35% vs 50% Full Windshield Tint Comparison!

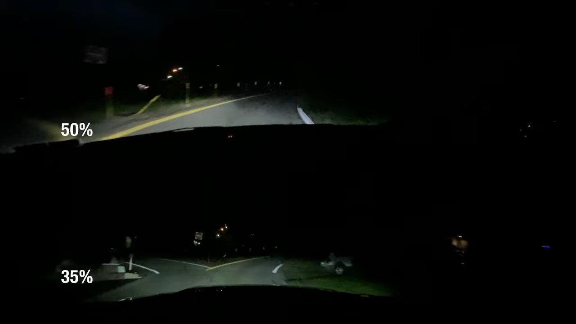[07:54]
shots okay nighttime shots it's way more drastic of course same thing though car up top with 50 percent windshield tint truck on the bottom with 35 percent windshield tint now this is going to be the biggest discrepancy and that is of course going to be headlights now both these vehicles are equipped with led headlights so that is nice but I do not have the exact specs whether or not they're both the exact same lumens the exact same whatever but either way this will give you a decent idea now I have the camera held the same exact
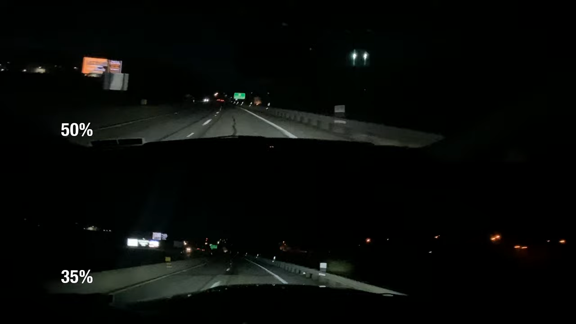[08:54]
second I do hold the camera up next clips like right up next to the windshield so you get a better representation and you can see a little bit more but same thing I don't think it looks that much worse honestly I think you can definitely tell that the lower screen here is definitely a lot darker not as clear as what you got 50% the 50% up top pretty much looks like a normal windshield so here's the clip here I got the phone held up like in the dash basically so you get a little bit better representation being at night but